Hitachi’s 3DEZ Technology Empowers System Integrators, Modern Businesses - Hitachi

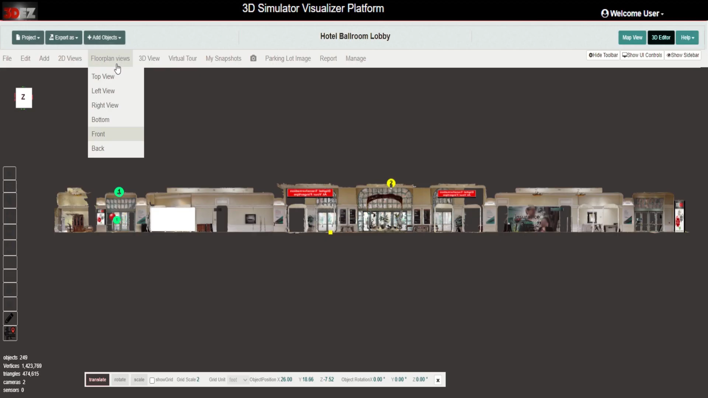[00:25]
By quickly capturing and generating interactive 3D models of real-world facilities,
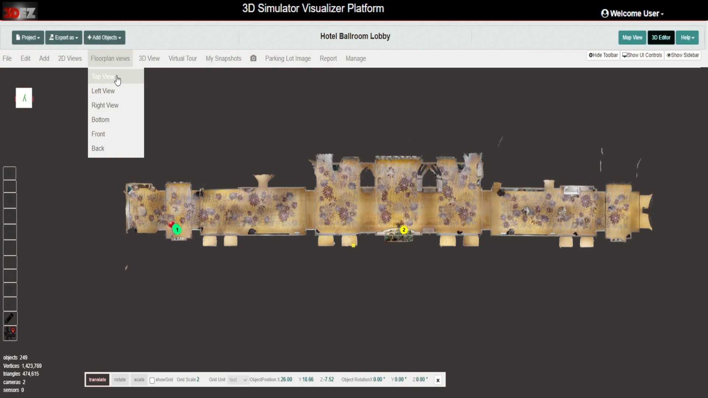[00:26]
your site is transformed into a 3D digital blueprint.
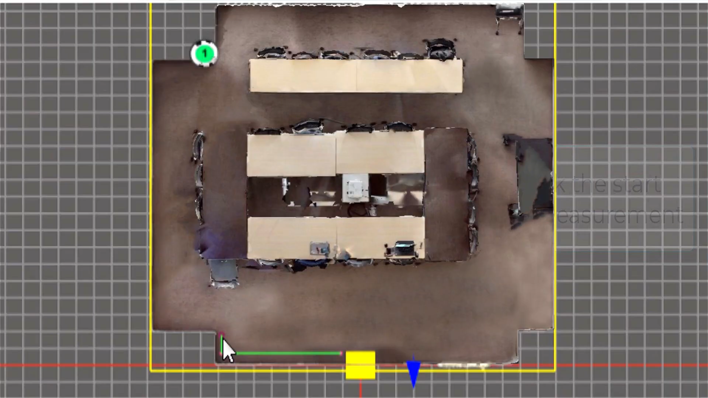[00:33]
Without needing to visit the site in person, facility and floor managers can now remotely access and study off-site locations,
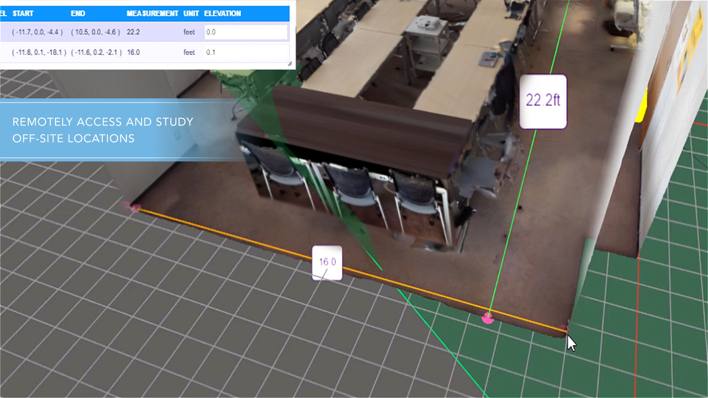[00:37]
take point-to-point measurements,
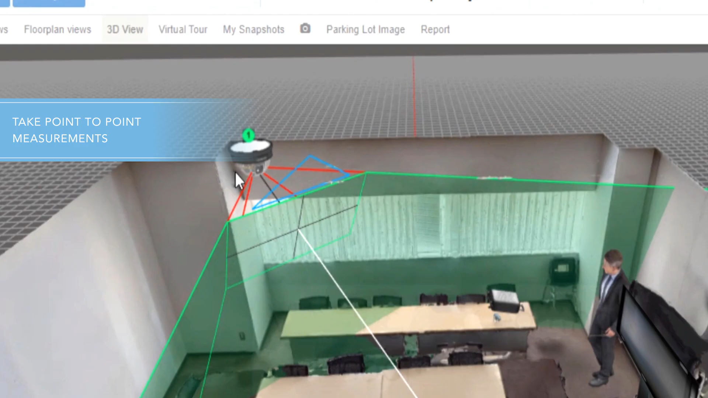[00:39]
reimagine facilities, perform preoccupancy planning and site optimization,
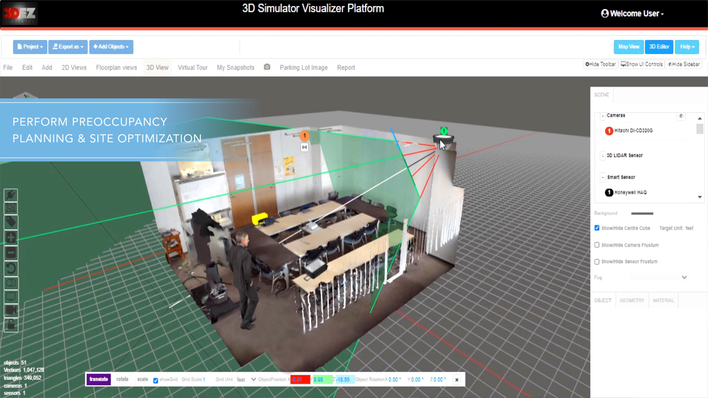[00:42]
and place virtual cameras and sensors with actual simulated views right from their desk, reducing costly site visits and reworks.